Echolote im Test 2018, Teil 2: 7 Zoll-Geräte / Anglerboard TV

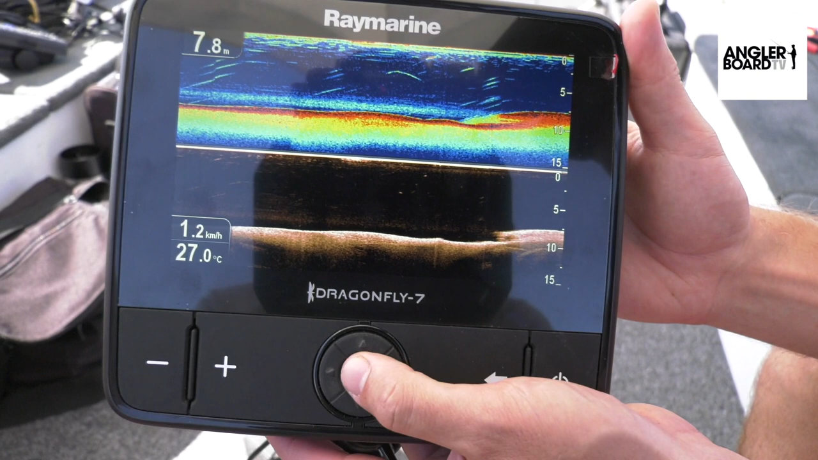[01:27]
On screen: depth 7.8 m, water 27.0°C, speed 1.2 km/h
Und dann war das über OK. Genau.
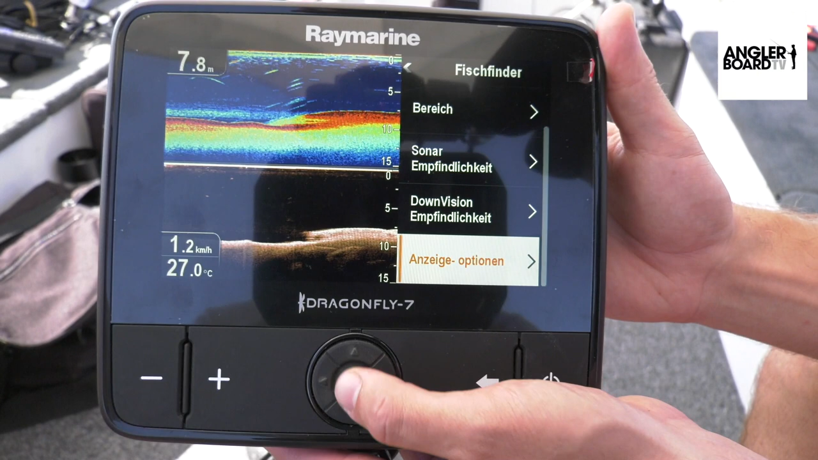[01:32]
On screen: depth 7.8 m, water 27.0°C, speed 1.2 km/h
Anzeige Optionen und die geteilte Ansicht von der Horizontalen in die Vertikale.
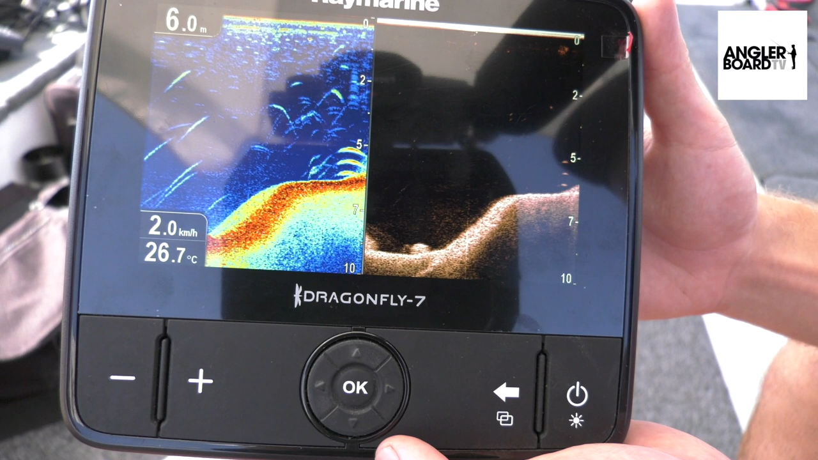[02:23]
On screen: depth 6.0 m, water 26.7°C, speed 2.0 km/h
Das ist wirklich ganz klar und deutlich. Und dahinter dann die Plattform.
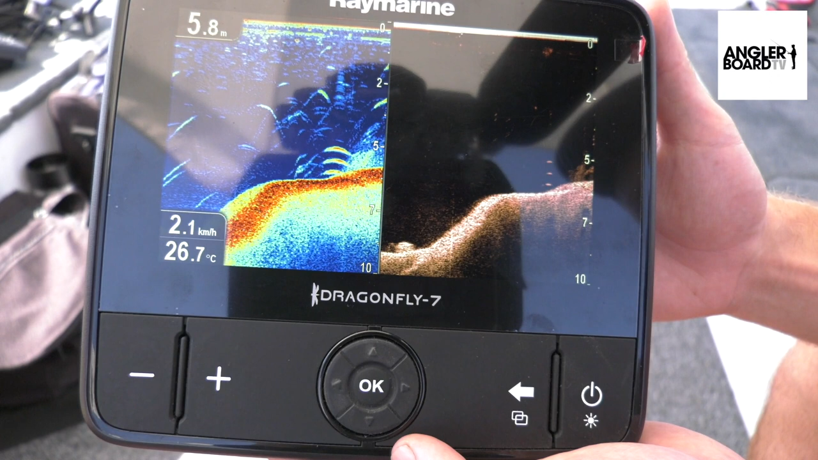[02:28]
On screen: depth 5.8 m, water 26.7°C, speed 2.1 km/h
Ja. Oben drüber steht sogar auch noch Fisch, wa? Ja, ja.
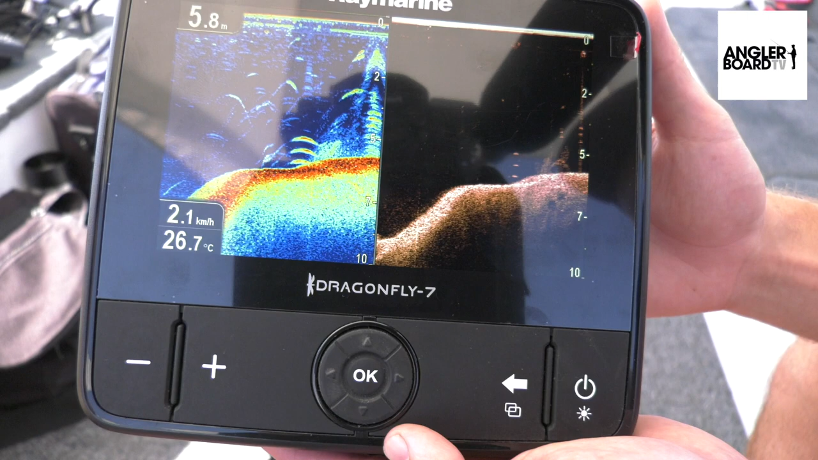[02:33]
On screen: depth 5.8 m, water 26.7°C, speed 2.1 km/h
Aber super deutlich zu sehen hier. Ja. In 2D hast du die Sicheln und in Down Vision hast du die drei Punkte. Toll. Also auch der Fisch im Übrigen, der Gummifisch, der jetzt quasi als Grund Nasta steht, sieht man wirklich perfekt.
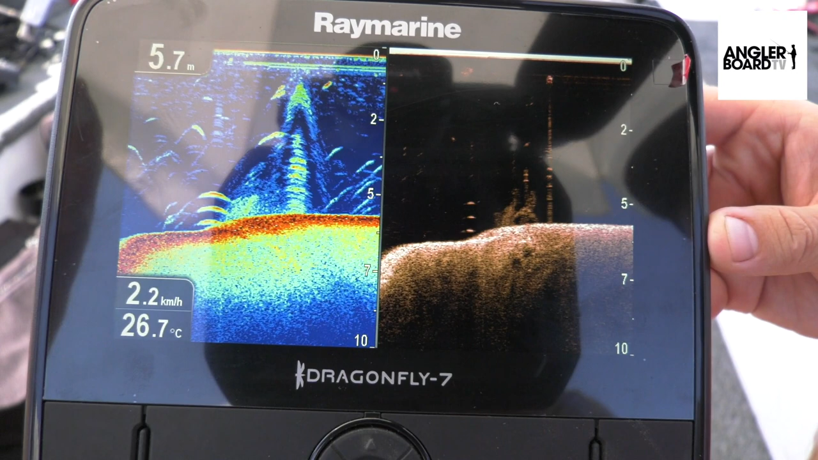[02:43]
On screen: depth 5.7 m, water 26.7°C, speed 2.2 km/h
Eindeutig zu sehen, auf jeden Fall. Du hast es jetzt in der Hand, kannst du ja mal einmal in die Kamera halten.
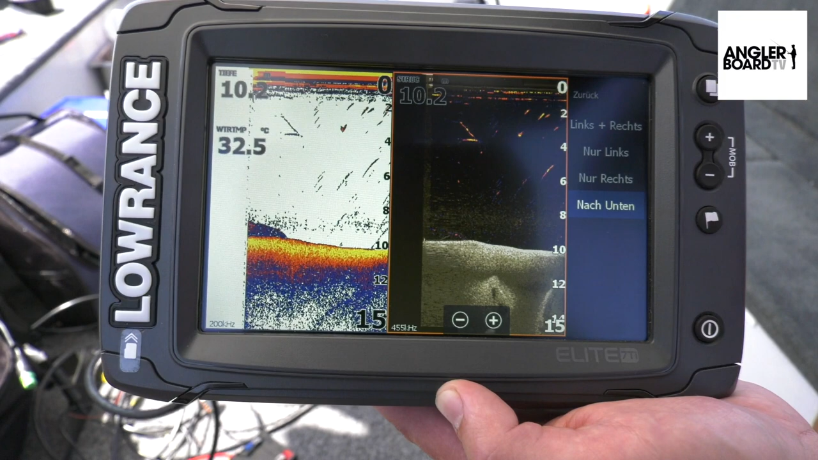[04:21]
On screen: water 32.5°C
Und jetzt oben wieder zurück. Und dann kann ich das rauswischen. Und jetzt kannst du das rauswischen. Genau. Oh, das war falsch. Jetzt hast du das Display gewischt. Also, na, jetzt war ich daneben. Noch mal. Nee, nee, war richtig. Noch mal. Und jetzt noch mal. Jetzt ist er weg. Ah. So, super. Jetzt hast du quasi das geteilte Bild wieder hier links 2D und rechts ein Downscan.
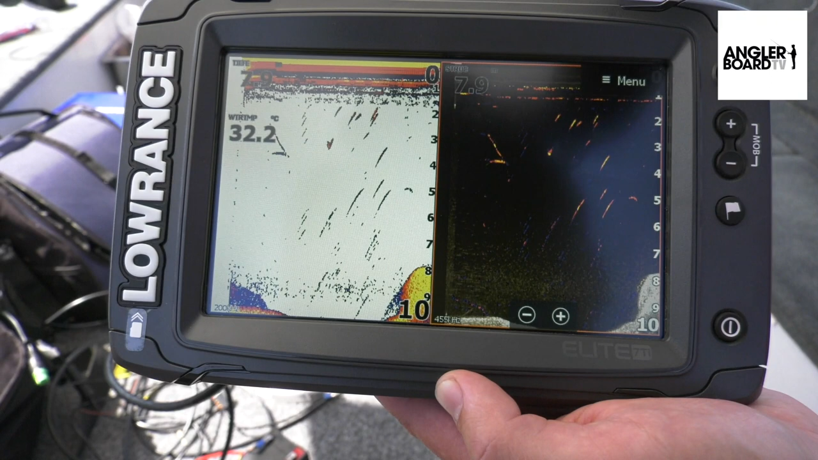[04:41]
Auch da die Fisch-Reveal-Anzeige, sprich diese bunten Fisch-Sicheln in dem Downscan-Bild. Wir haben hier gerade übrigens ganz interessant so ein paar schräge Linien. Das sind aufsteigende Gasblasen.
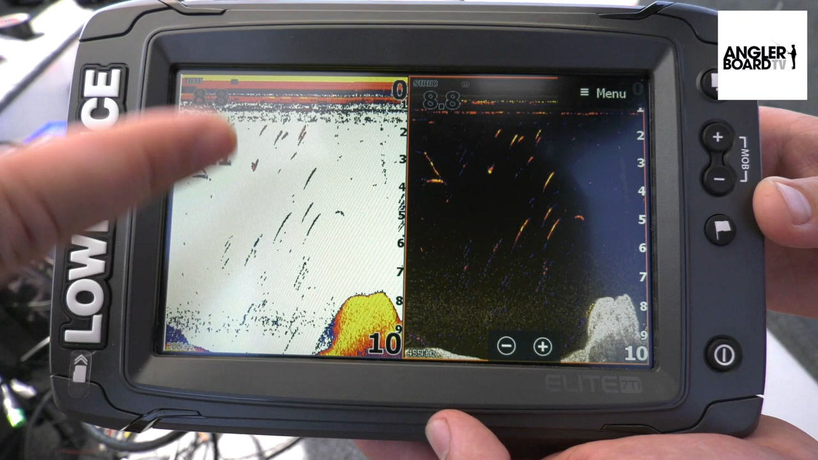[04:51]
Also, man sieht sie hier ganz deutlich im 2D und auch da im Downscan. Das sind einfach die Luftblasen, die gerade bei den hohen Temperaturen hier vom Bodengrund entstehen. Das kennst du ja. Also, dieses ganze Geblubber, was man schon mal so im See hat. Ja. So, René fährt wieder unser Versuchsobjekt an. Müssten wir gleich ankommen. Und nochmal gucken.
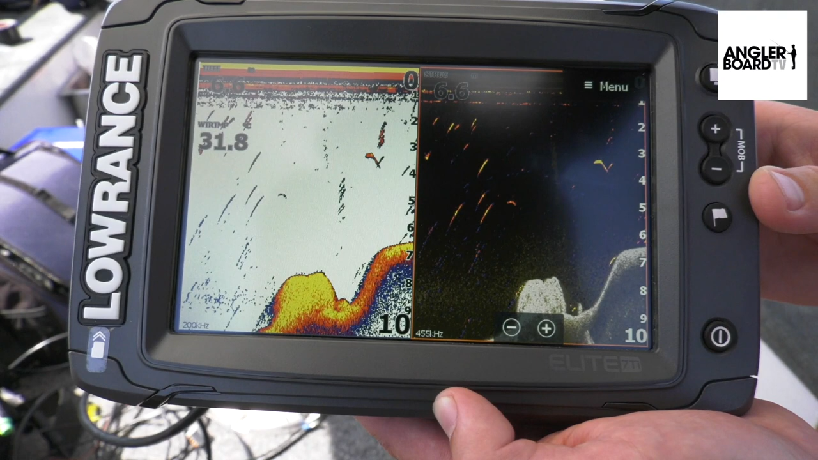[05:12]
Da kommen sie ganz deutlich ins Bild. Sehr schöne Sichel. Ja, perfekt. Man sieht unten den Fisch und darüber die beiden Bälle.
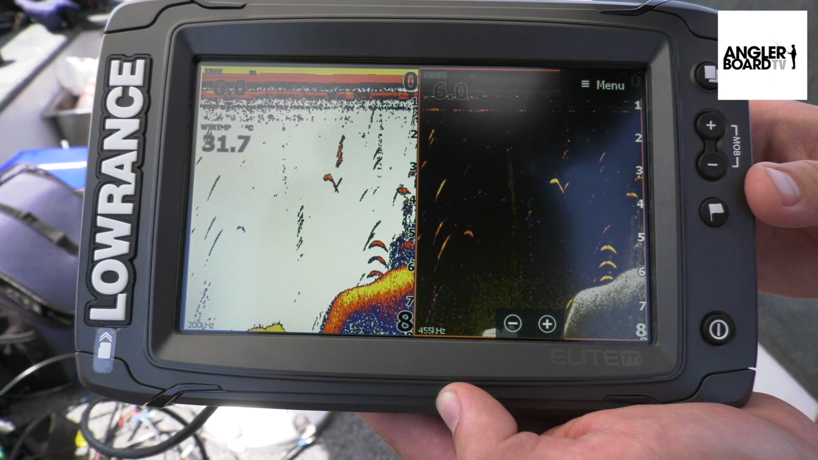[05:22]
Ja. Wirklich deutlich zu erkennen. Ja. Also, ich finde es sehr imposant hier im Übrigen im Downscan-Bild. Diese hellen Sicheln in dem Downscan-Bild. Man könnte jetzt die Farbe verändern. Die ist ja wieder auf beige in der Grundeinstellung. Wir haben es ja im automatischen Modus gelassen. Also quasi so, wie es out of the box kommt. Wenn wir da einen blauen Hintergrund machen, das Ganze dunkler, dann leuchten die einen richtig an.
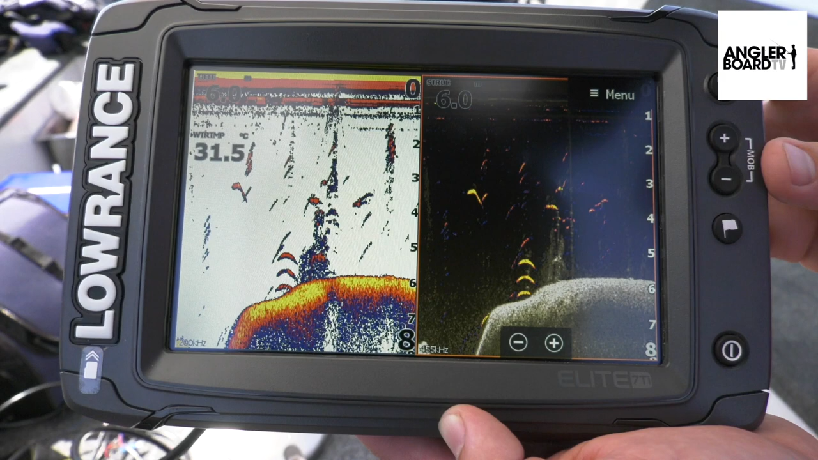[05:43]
Schön. Super. Im Übrigen recht interessant. Lorenz hat eine sogenannte Trackback-Funktion. Sprich, ich habe jetzt hier einfach das Display angetippt und das Bild angehalten.
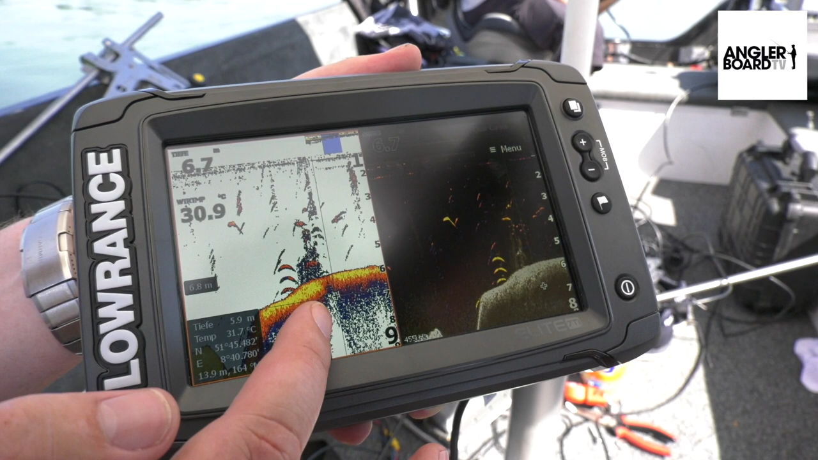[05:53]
Der läuft jetzt im Hintergrund zwar weiter, aber wir brauchen jetzt nicht nochmal abfahren.
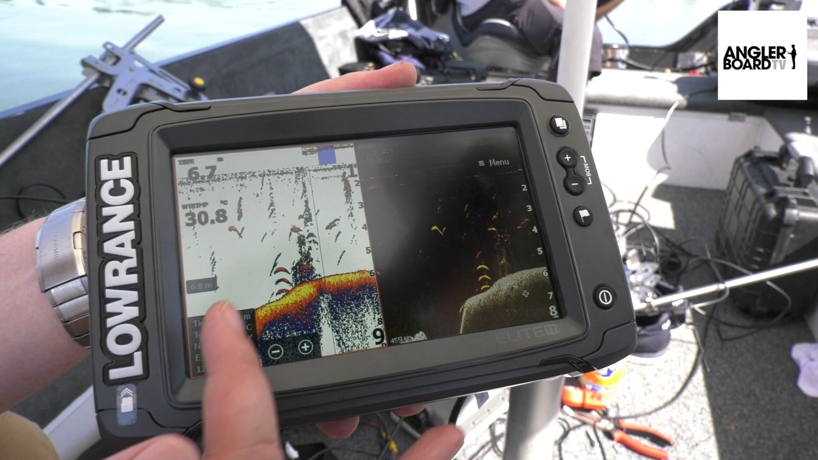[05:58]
Ich konnte das alte Bild quasi wieder sichtbar machen, damit wir das fotografieren können.